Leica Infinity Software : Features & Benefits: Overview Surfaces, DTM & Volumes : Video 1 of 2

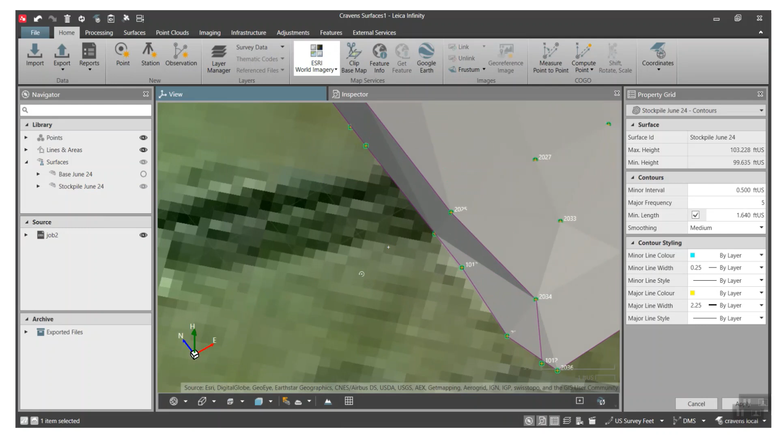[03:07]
and here's uh the model here and what we did is we had a series of points that we created a boundary
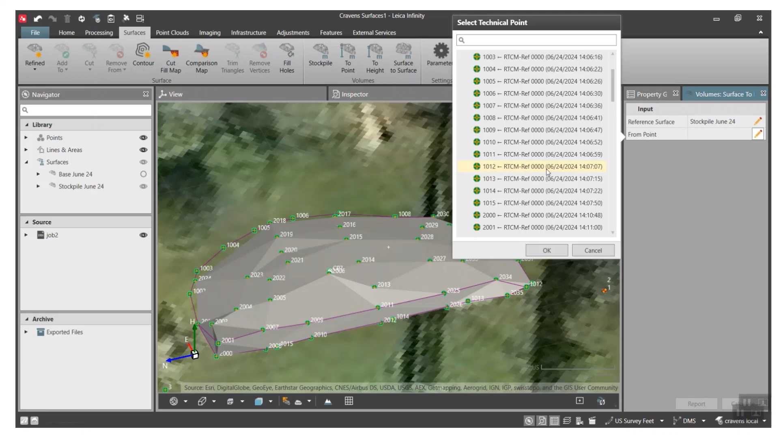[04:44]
and it'll ask which surface you want to reference we created two so we'll do the first one called stockpile we'll hit okay and from the point i can come down here and pick one of the points that i shot in uh 10 15 hit okay and then hit calculate this will create the uh of report and if i hit the report down here it'll go through and then show us the uh
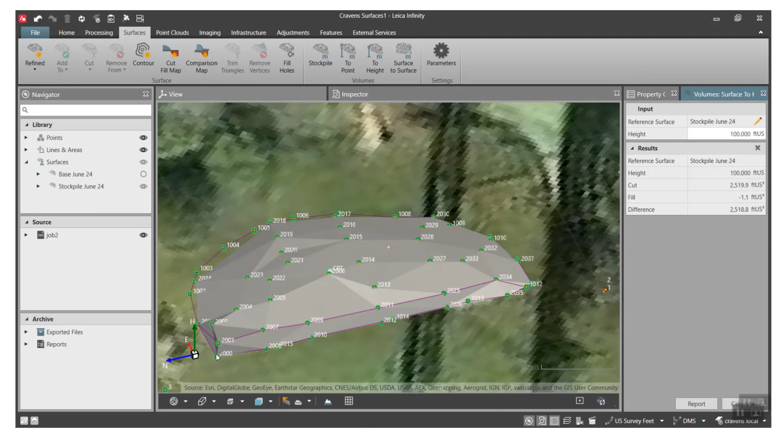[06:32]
and what we did if i go by point id i went around and shot the base and the base